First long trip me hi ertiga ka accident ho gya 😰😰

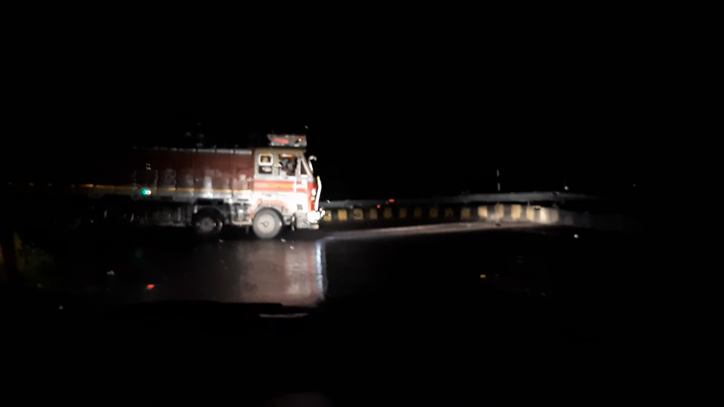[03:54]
दम तीखा मोड देखो एक ट्रक आ रही है पहले क्रॉस करने देते हैं और ट्रक भी काफी लंबी है वो एक बार